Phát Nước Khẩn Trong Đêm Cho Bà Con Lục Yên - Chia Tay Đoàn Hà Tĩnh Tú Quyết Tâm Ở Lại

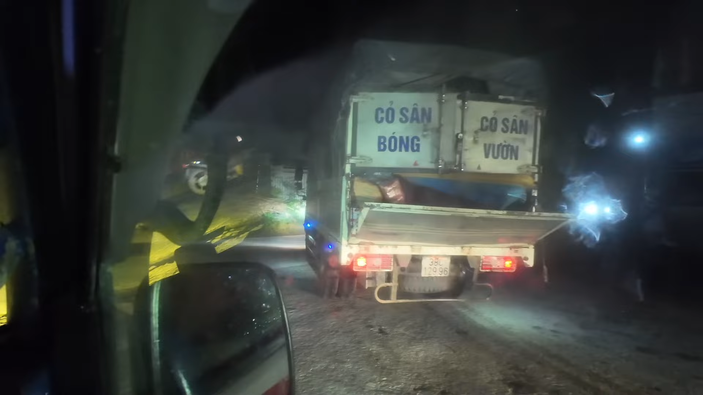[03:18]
Bây giờ anh em mình sẽ lên đường.
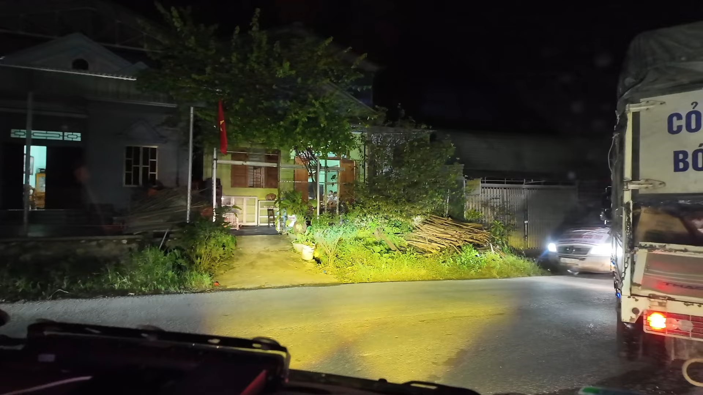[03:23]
Đây cũng là cái video mà quay phát hàng rồi đồ dùng mà cứu trợ cho bà con, gọi như là video cuối cùng cùng đoàn Hà Tĩnh. Và sau đó thì Tú sẽ